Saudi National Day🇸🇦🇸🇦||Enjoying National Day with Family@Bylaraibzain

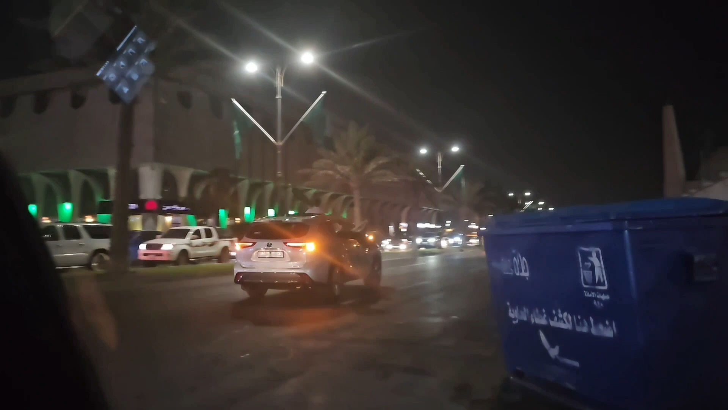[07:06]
ये देखें फ्रेंड्स, नेशनल डे एंजॉय कर रहे हैं बच्चे गाड़ी में।
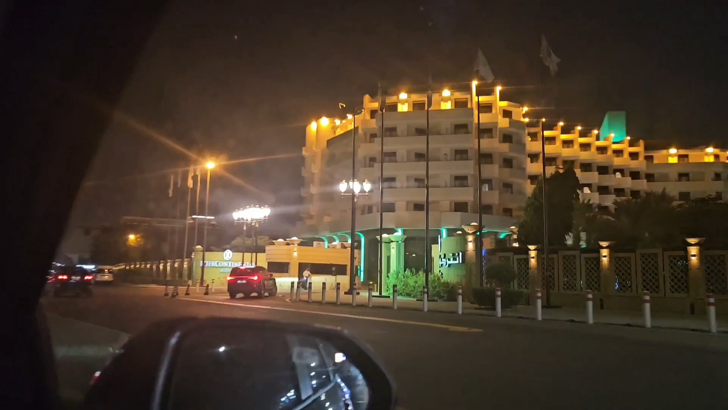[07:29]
ठीक है, मतलब 23 सितंबर हो गया ना, तो रश बहुत ज्यादा होना शुरू हो गया था।
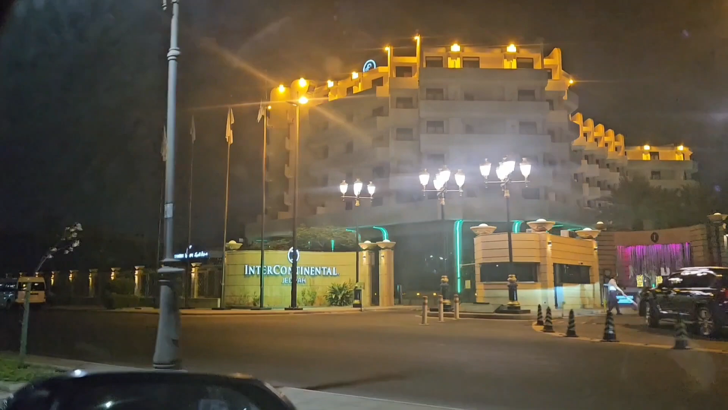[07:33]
जैसा कि आप देख सकते हैं बिल्डिंग्स ग्रीन, और मतलब बहुत लोग एंजॉय कर रहे हैं बहुत ही ज्यादा। और ये एक फिश मार्केट जद्दा की, मैंने कहा चले मैं आपको थोड़ी सी ये भी दिखाती हूँ, लेकिन बिल्डिंग्स आगे मैं आपको दिखाऊंगी।
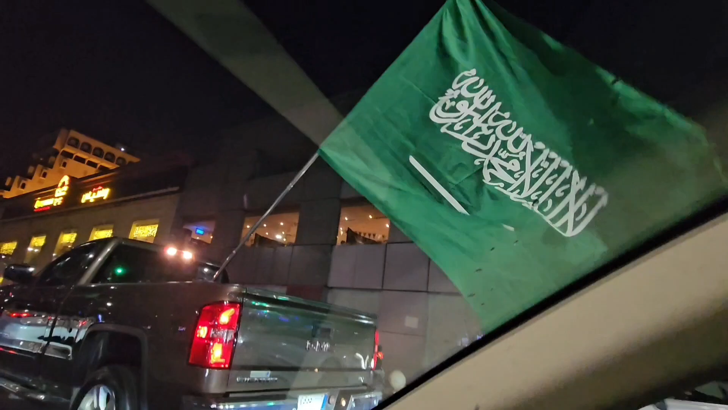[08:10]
तो अब हम वापसी के लिए आ रहे हैं और ट्रैफिक ऐसे जैम है, बिल्कुल जैम पैक्ड है, वो मैं आपको आगे आगे दिखाती हूँ।
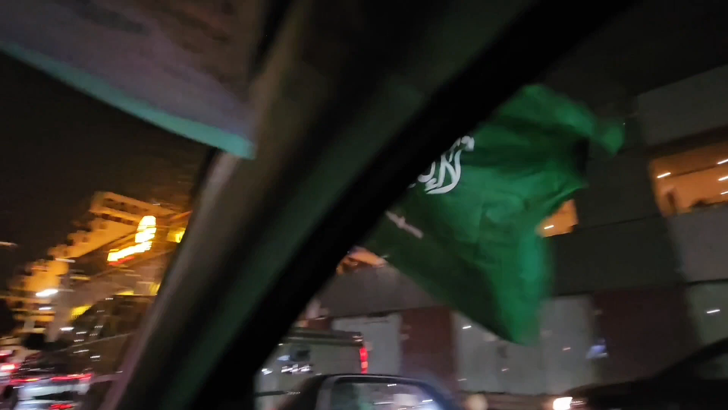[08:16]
और कैसे कैसे सब एंजॉय कर रहे हैं गाड़ियों में,
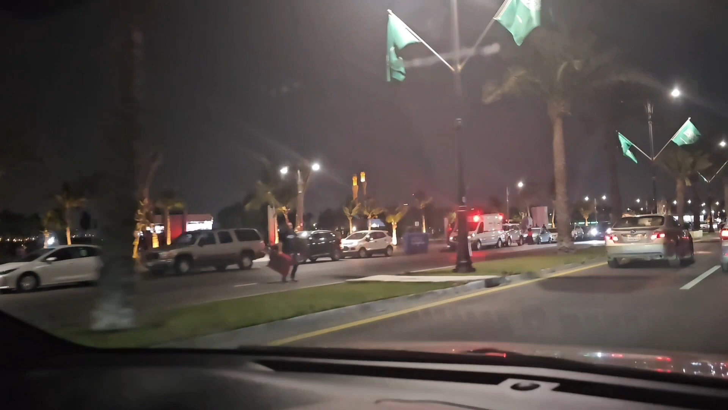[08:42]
और आने वाले पे तो बहुत ज्यादा था क्योंकि अब यहाँ पे वो लोग आएंगे, उसके बाद सनराइज जो होगा वो भी साथ एंजॉय करेंगे,
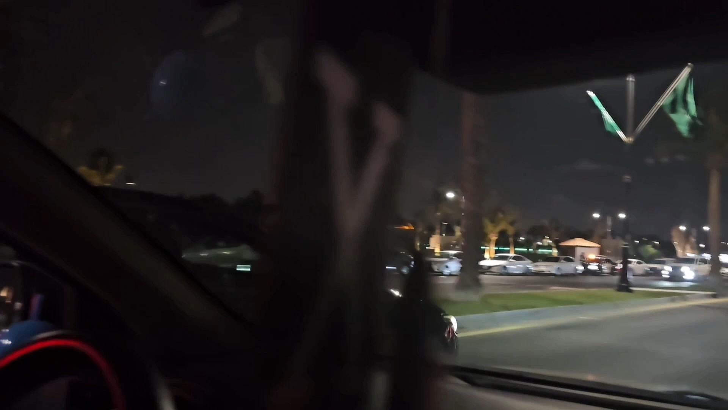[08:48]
साथ साथ पूरी मतलब रात उन्होंने अब इसको सेलिब्रेट करना है अपने नेशनल डे को। लेकिन मैं आपको साथ साथ दिखाती हूँ कि
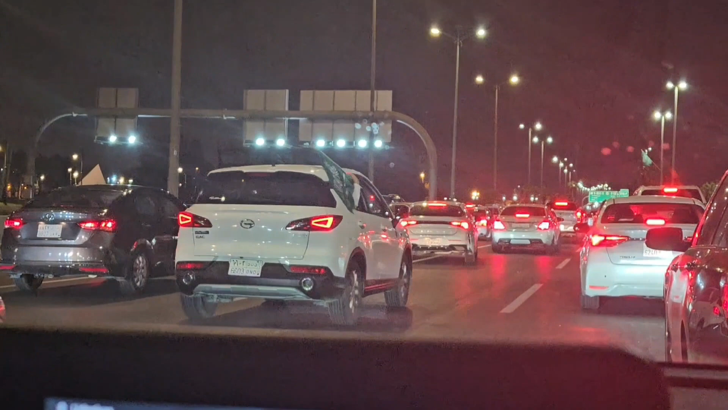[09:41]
और ये देखें जी गाड़ियों में झंडे, और फुल सेलिब्रेट कर रहे हैं, एंजॉय कर रहे हैं, डांस कर रहे हैं सब, देखें बच्चे भी बड़े भी सब लोग।